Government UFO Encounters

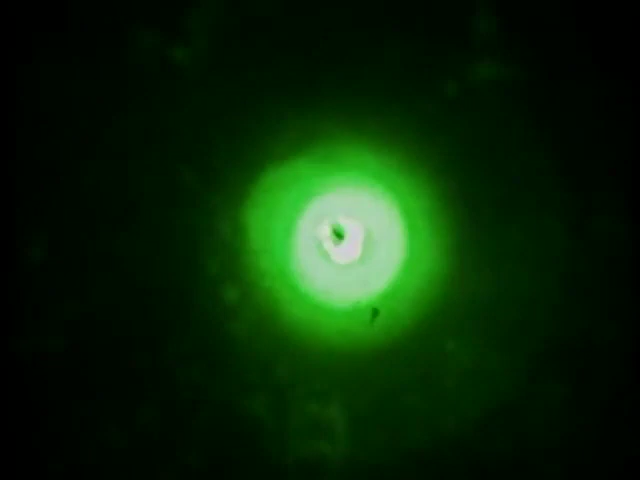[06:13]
intensity what it's going to do is it's going to burn out the image in the center so it's going to become black and that's what easily explains the beams and
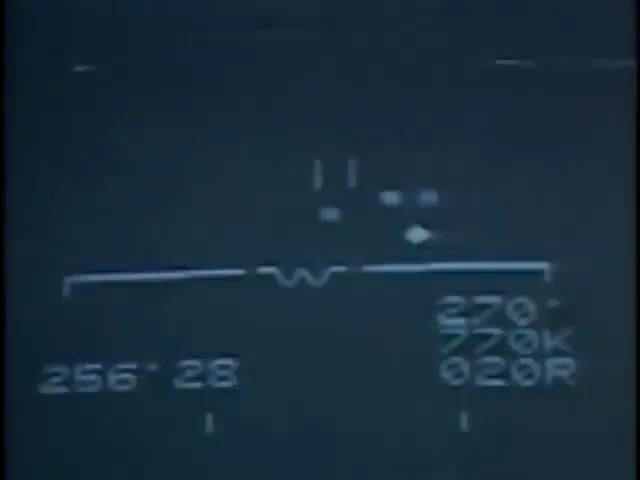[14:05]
but with each lock-on the object drastically
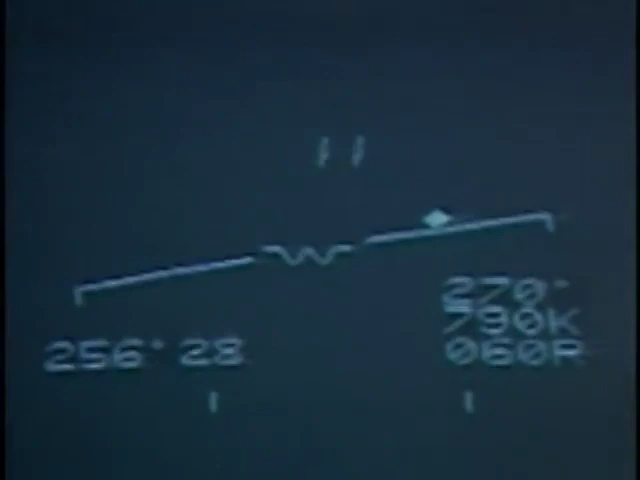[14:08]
changed its position after an hour the f-16s lost contact and returned to base for
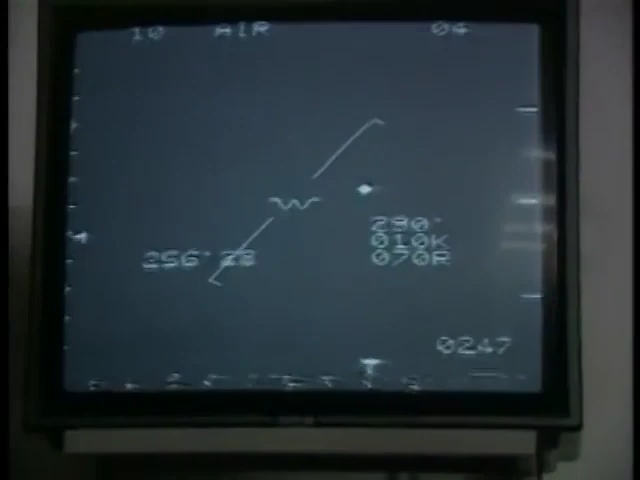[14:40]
this is what the pilots saw on their radar the ufo appears as a diamond in the center of the screen
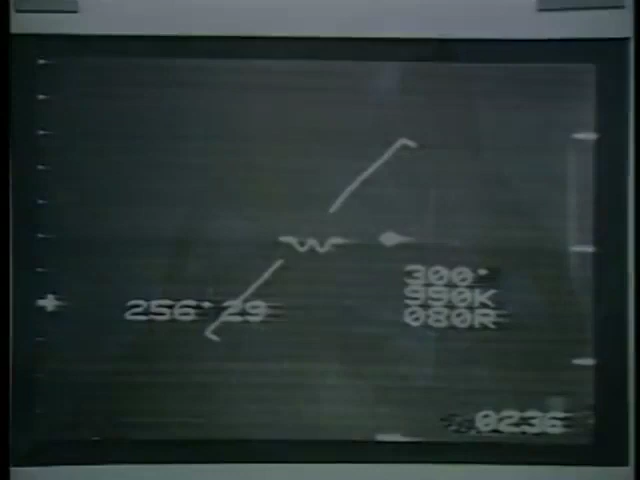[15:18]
between 150 knots till 990 knots an acceleration